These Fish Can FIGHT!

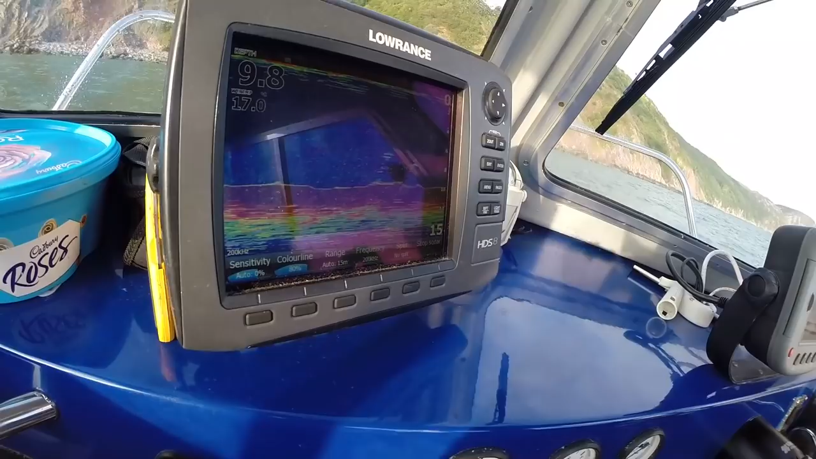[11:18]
Well, here we were, and there are one hoax shoals of mackerel marking on the sounder.
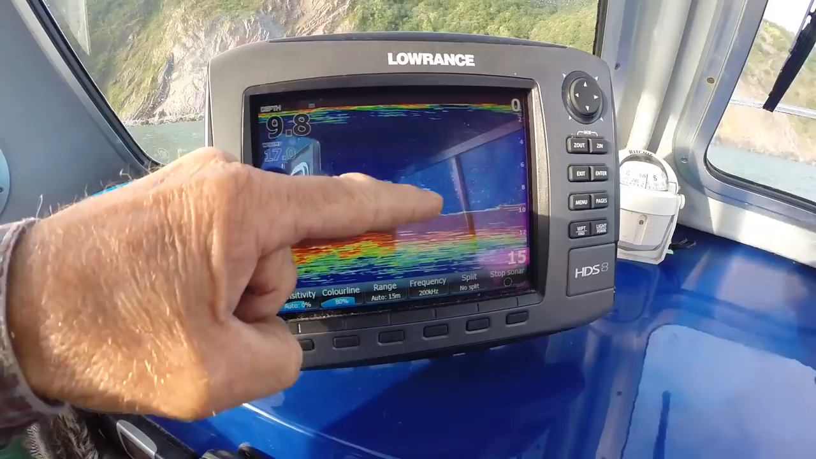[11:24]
So look how close to shore we are, and from leaving at Watchet, further down the coast, the water is much cleaner.